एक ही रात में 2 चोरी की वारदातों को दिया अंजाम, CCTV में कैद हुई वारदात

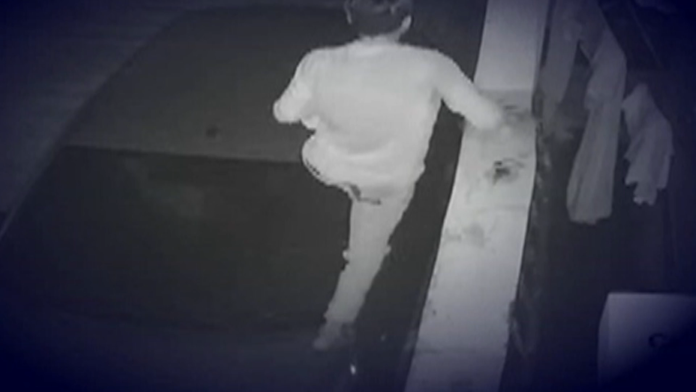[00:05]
गोरकपुर में पुलीस के तमाम कोशिशों के बाद भी बदमाश बेखौफ होकर
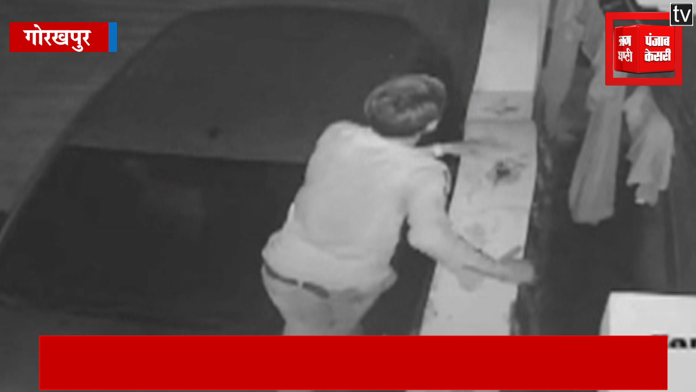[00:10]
लगातार वारदातों को अंजाम दे रहे हैं मामलश शाहपुर्थाना के सरस्वती पुरम कॉलोनीका है जहां बदमाशों ने एकी रात में चोरी की दो वारदातों को अंजाम दिया
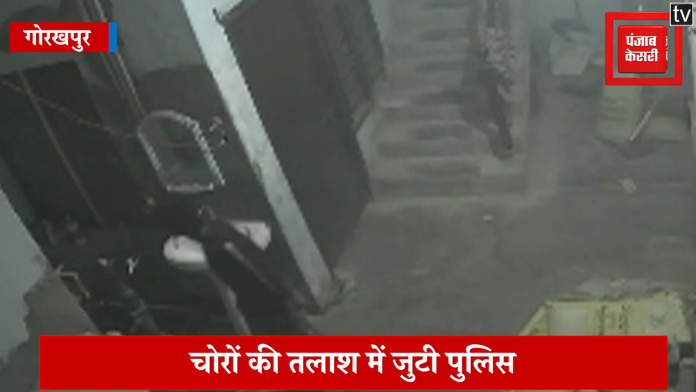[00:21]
हलंकि इस दोरान चोरों की पूरी करतूत मौके पर लगे सीसी टीवे में कैद हो गई
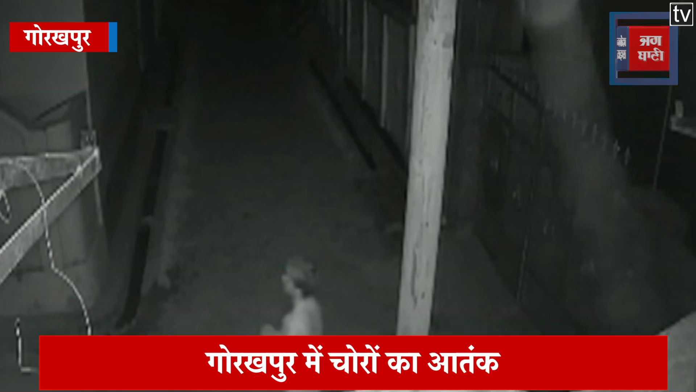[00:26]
आप तस्वीरों में साफ देख सकते हैं कि कैसे बदमाश बिजली के खंबे के सहारे
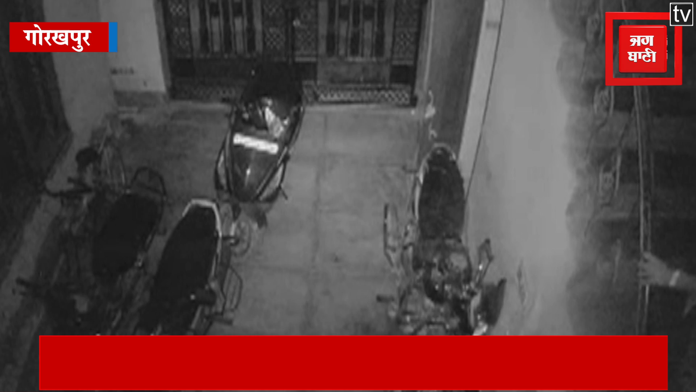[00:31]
घर में घुसने की कोशिश कर रही है बदमाश दो घरों से नगदी लेकर फरार हो गए पीड़ित